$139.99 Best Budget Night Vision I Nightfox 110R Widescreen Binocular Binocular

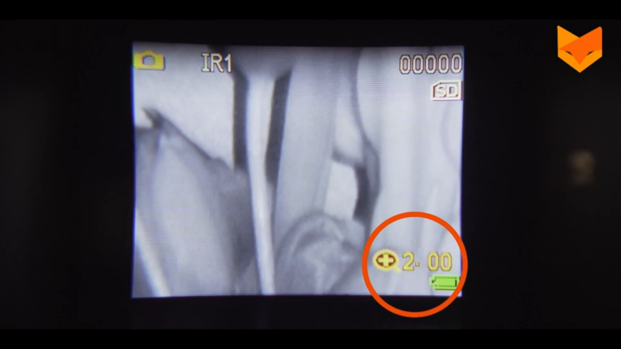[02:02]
Press this button for a quicker way to change the screen brightness.
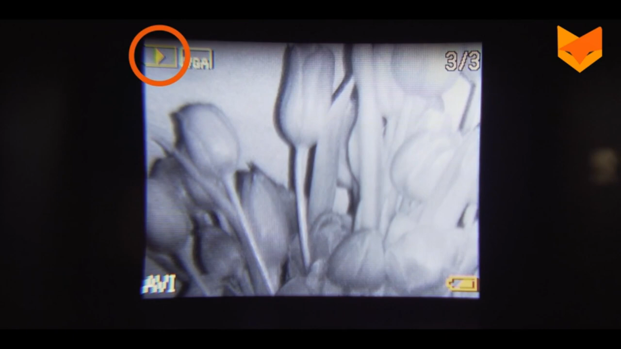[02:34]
To view recordings, use the mode button once again to navigate to the gallery and press OK to play.
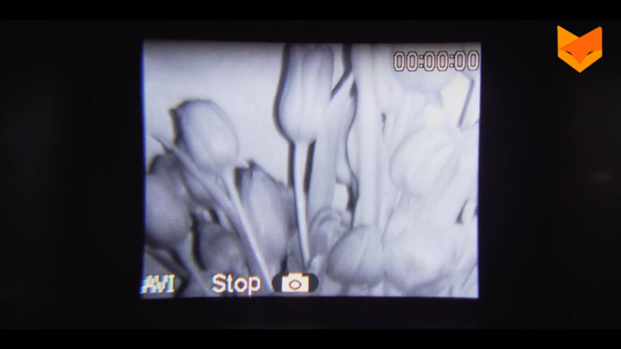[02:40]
Use the zoom and IR buttons to scroll up and down your videos and photos to view or delete them.
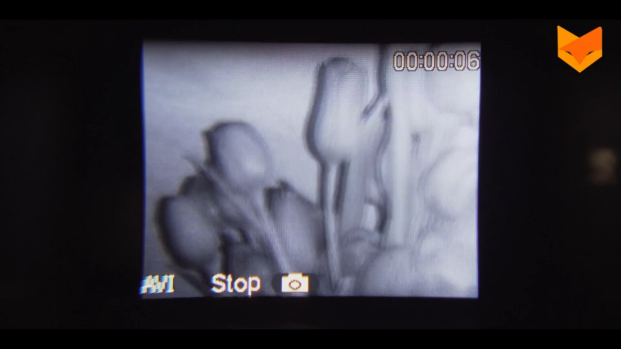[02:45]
This indicates the length of the video recorded.
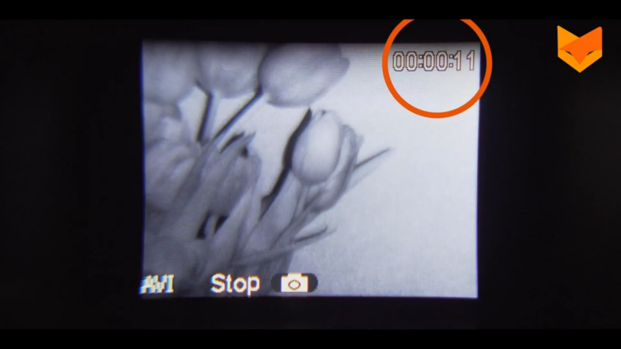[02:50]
To take a photo, navigate to the photo mode. You will see a camera icon at the top of the screen.
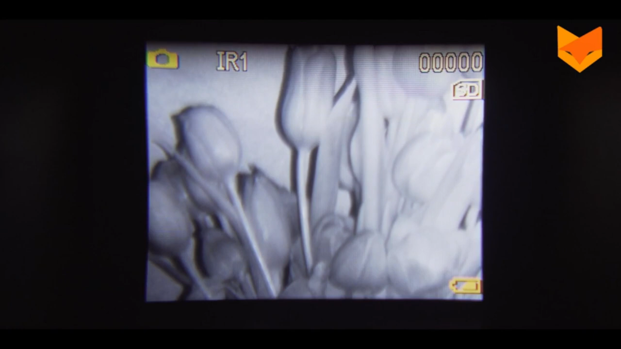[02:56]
Press OK to capture an image. This number shows how many photos have been taken.
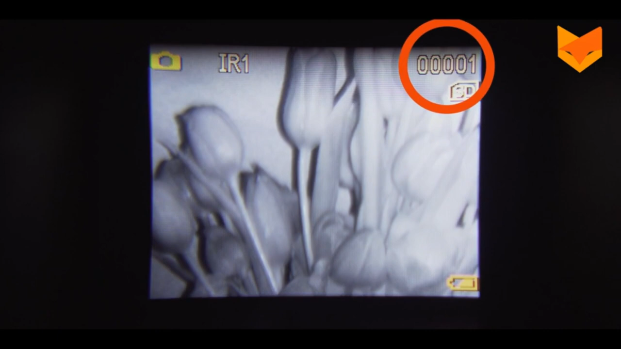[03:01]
Press the mode button to switch between the four modes.